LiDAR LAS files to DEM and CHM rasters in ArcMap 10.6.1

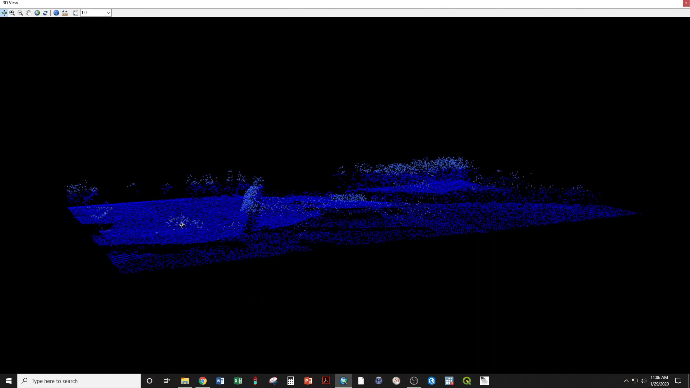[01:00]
we can view this data layer in 3D. And we can see the row of trees, the armory, the bank of the fish river, ground, everything. If we apply a filter to show ground only, which is what we use for the elevation model, and again view in 3D, you can see now only the ground returns, no more trees, no more building. Now I'm going to search for the tool LAS Dataset to Raster.
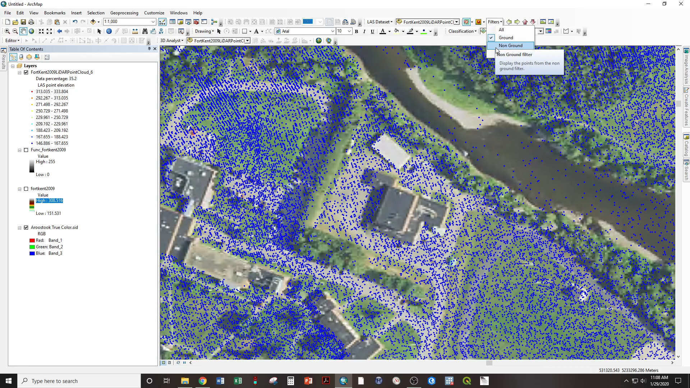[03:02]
That will include some ground points and the tops of trees. View in 3D. That's what it looks like.
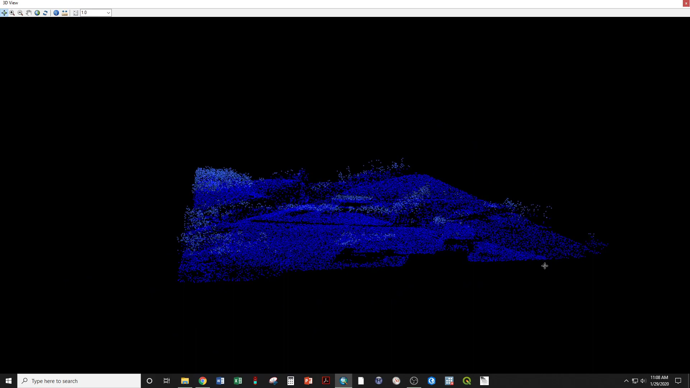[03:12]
The laser returns did penetrate down through these canopies to get some ground return points.
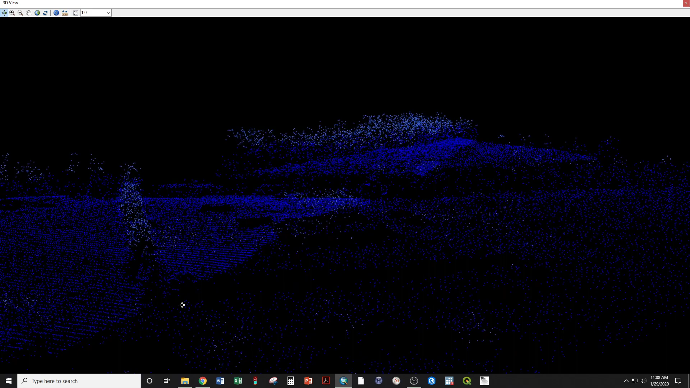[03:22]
But those first returns are all up on the top. So we're ready to move on to this dataset.
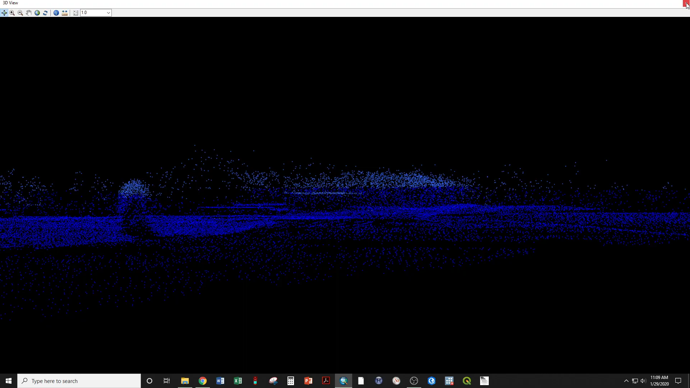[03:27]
Close out of there. Same tool as we just used, LAS dataset to raster.
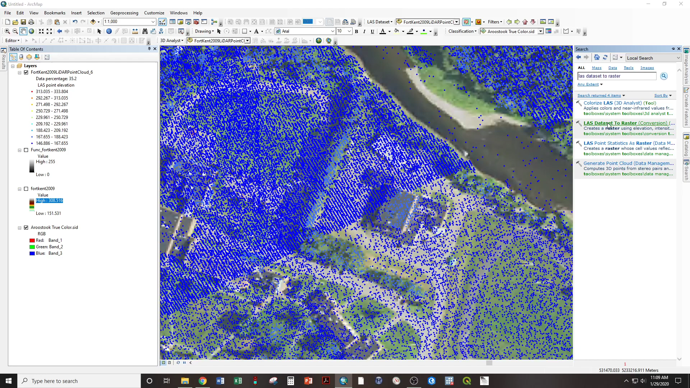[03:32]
Same input data with a different filter applied. And rather than average, I'm going to go for the maximum. And that is going to ask for the maximum elevation value for a first return within that 2 meter raster cell. Okay.
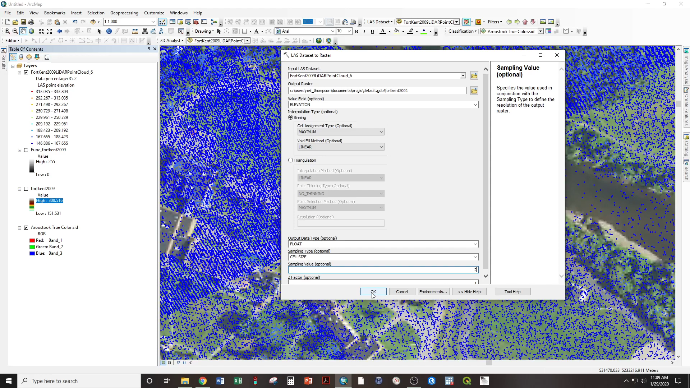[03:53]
So now let's turn off our point cloud and turn on what is our digital surface model.
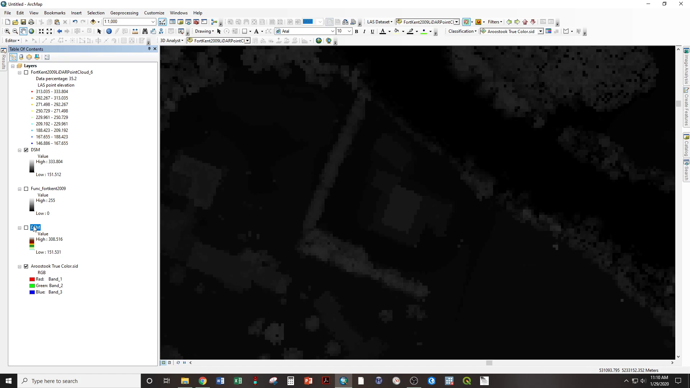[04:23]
And the canopy height model is going to be the DSM minus the DEM because the DSM is the surface that includes the height of the tree and the elevation of the land together. By subtracting the elevation of the land, you're left with the tree heights. So let's search for tools raster minus DSM
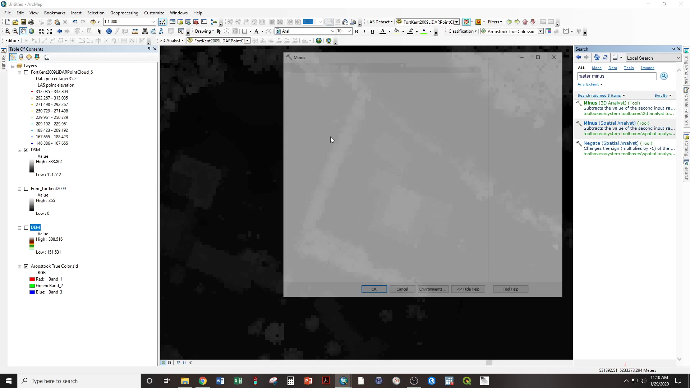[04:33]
minus DEM CHM.
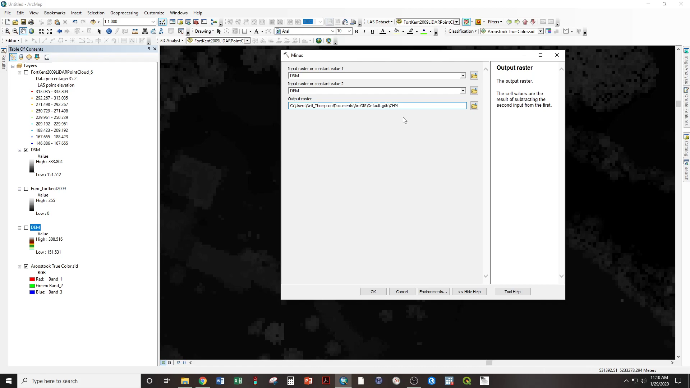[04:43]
Check that on.
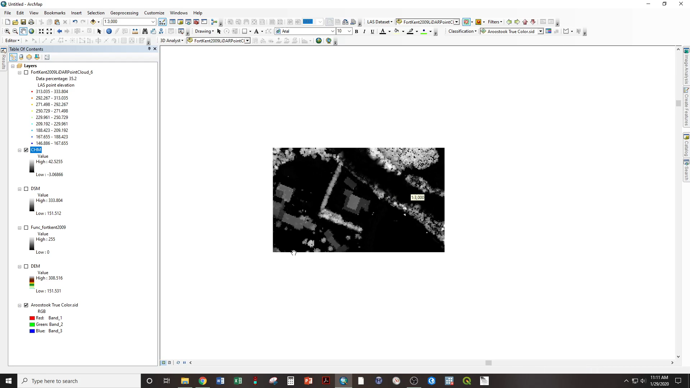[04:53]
There is our canopy height model at 2 meter resolution. Now you see we have some negative values, and that will occur where there's usually some interpolation error, where there's no ground return in a particular location and it had to calculate an elevation model where there was no data. data. So let's go ahead and clean that up. And we're going to use the raster calculator to do that. Raster calculator.
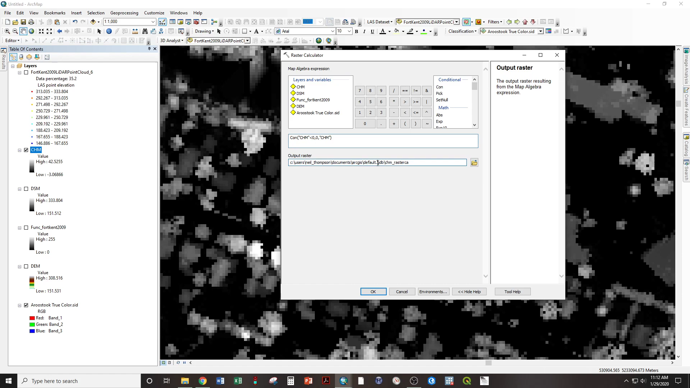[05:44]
Otherwise, return the same value for CHM. So it's just going to take anything less than 0. Make it 0. And we're going to call that CHM clean.
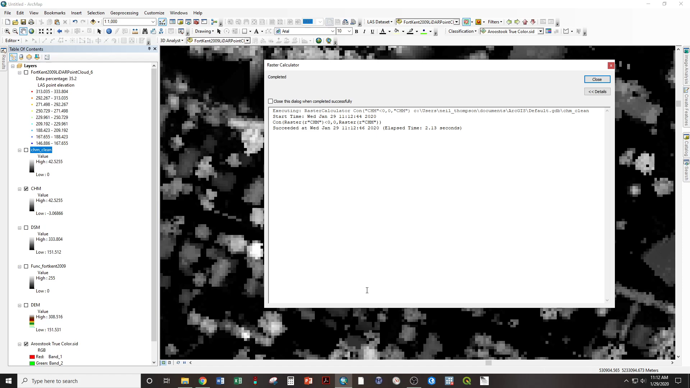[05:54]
So now you have a new CHM,
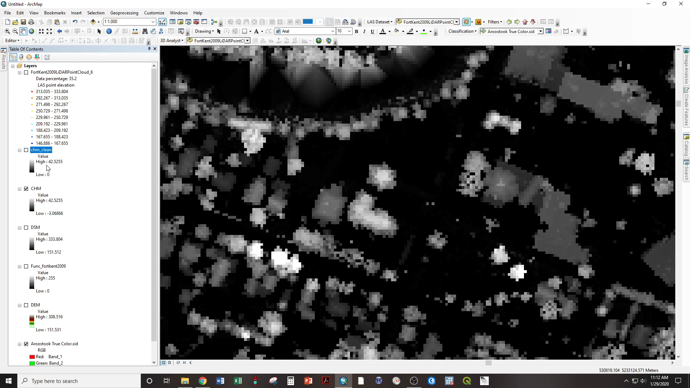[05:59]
say maximum, but now those negative values have been returned to 0. So let's go ahead and turn to 0. So let's go ahead and turn to 0. So let's go ahead and turn to 0. .